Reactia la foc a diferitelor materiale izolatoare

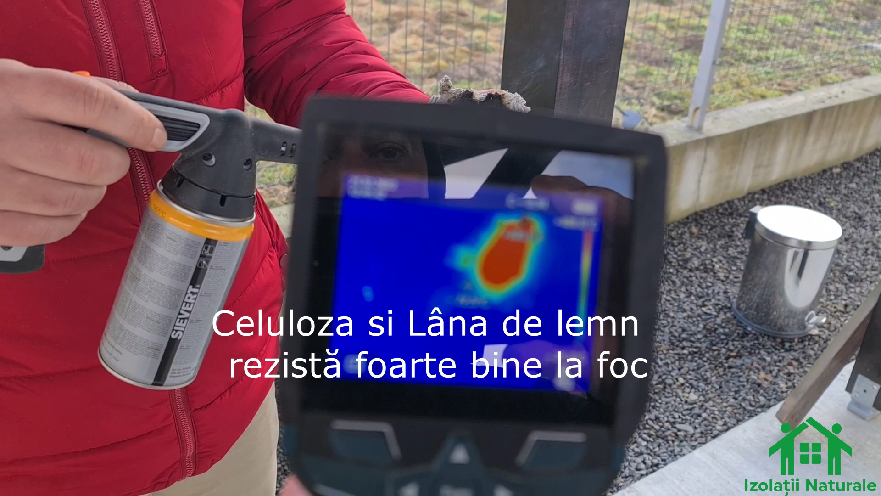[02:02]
căldura dinspre exterior, de la tabla sau țigla încinsă, nu este transmisă spre interiorul camerelor
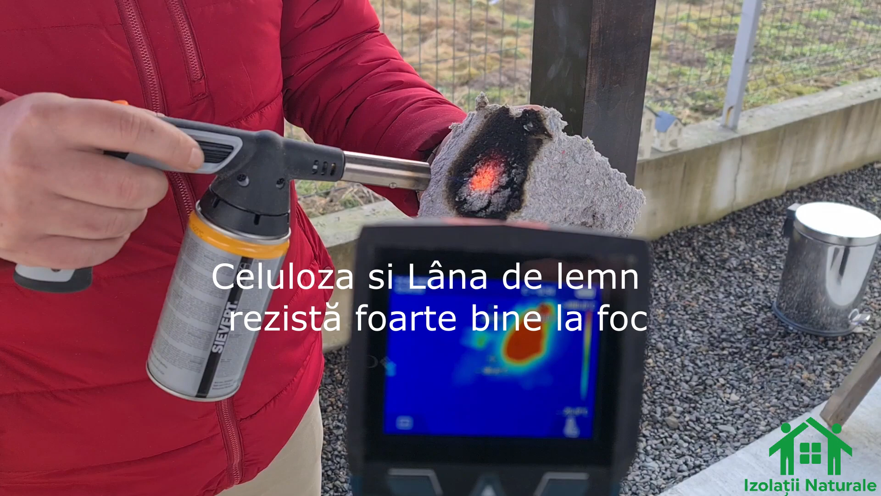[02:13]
Din păcate, aparatul de măsurare a temperaturii nu ne arată decât 400 de grade Asta e maximul cât poate el să înregistreze
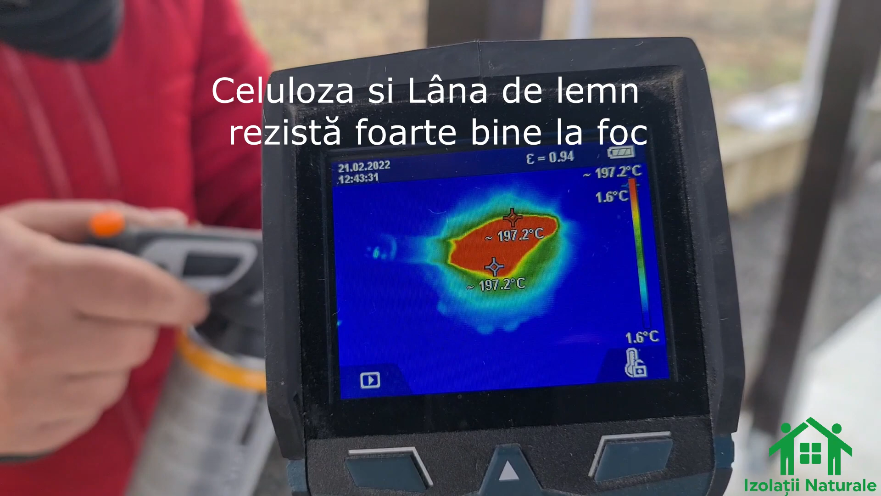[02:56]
On screen: scale bottom 1.6°C
lemn la nivelul mansardei sau a podului sau a planșeului Cu o aplicare de 15, 20 sau 25 cm Rezultatul va fi același, mai exact,
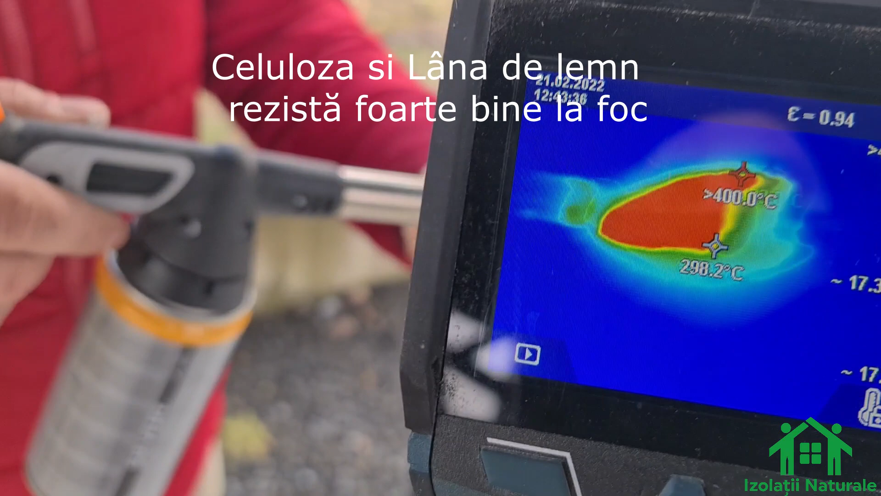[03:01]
temperatura nu pătrunde prin material, nu pleacă spre exteriorul casei